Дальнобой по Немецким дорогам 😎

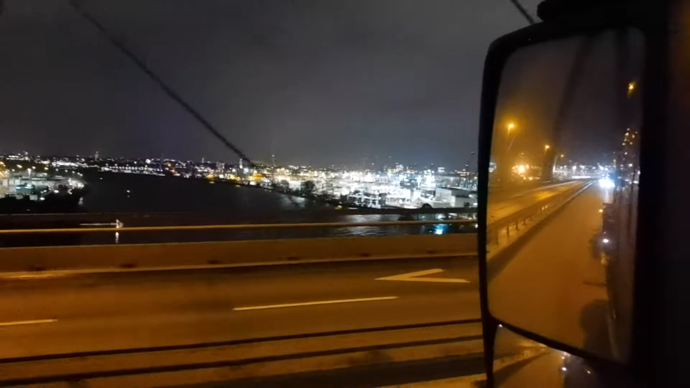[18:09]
Вот я окно открыл, вам видно, как вот, вам видать, как я еду по Кёльн-Бранденбрюке, висящий мост в Гамбурге. Вот так красиво все светится. Это уже здесь проходит Эльба. Темно, конечно, камера поднимает ISO на максимум, сколько можно, наверняка будет немножко рауша,
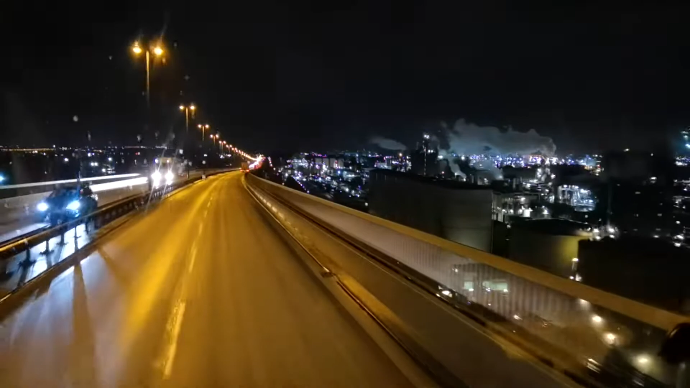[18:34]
ну, рябить будет видео, ну, я думаю, что вы поймете, я простой дальнобойщик, у меня профессиональных камер нету, ну, как бы была профессиональная у меня, как считается профессиональная, все равно любительская, я же рассказывал, да, Nikon Z6, вот, ну, как бы такой камерой снимать в дороге вообще не было бы удобно, да, там такой вес был, там только двумя руками и то на некоторое время. Вот так все красиво светится. Я уже съезжаю. С левой стороны уже ничего не видать так крепко. Вот.
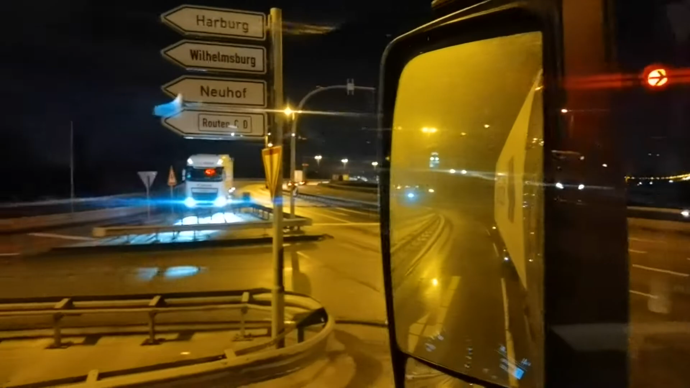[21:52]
вот так вот у нас все интересно получается. 11 часов паузы, поэтому с видео, наверное, буду сегодня работать. Все сделаю. Потом просмотрю, если видео понравится, выставлю в интернет. Так, светофор, ну так, нормальный парень.
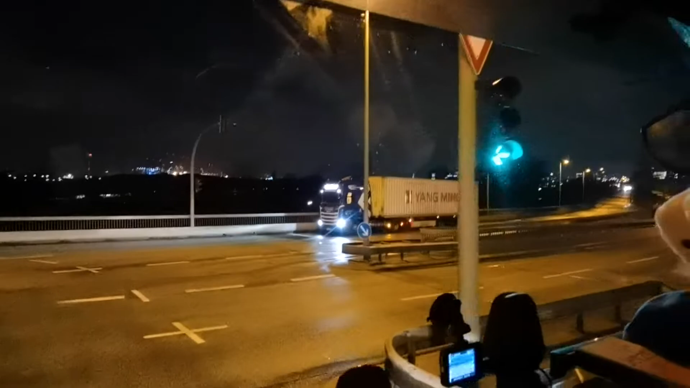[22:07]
Меня пропустил так быстро, долго не держал.
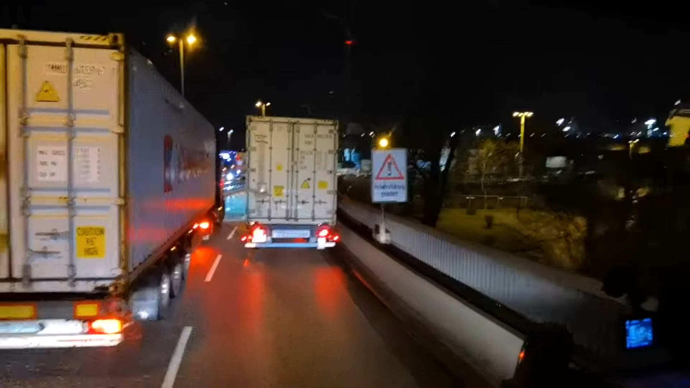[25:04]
Если я левую сторону возьму, тогда уже я туда никак не попаду. И автоматически попадаю на нарушение. Вот. Здесь все моргает. Здесь у них стройка идет. Вот они. Этот вот 7-й автобан.
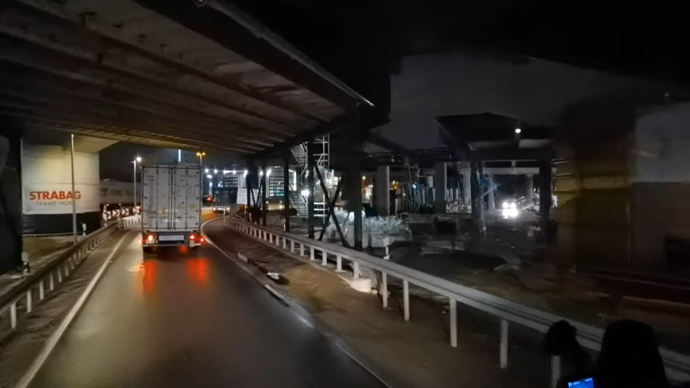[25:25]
Это получается мост 7-го автобана, который идет в сторону туда. В сторону идет Фленсбурга.
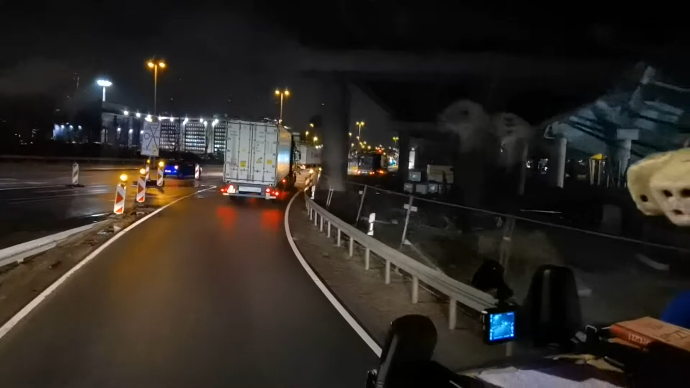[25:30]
В сторону Дании. Нужно проехать через Эльбтуннель. Проехать город Фленсбург. И там уже совсем рядышком Дания. Молдавская республика. Так, на желтый я не остановлюсь, потому что времени у меня совсем нет. Вот таможня. Заезжаю я сюда. Куда он поехал? Вот парень.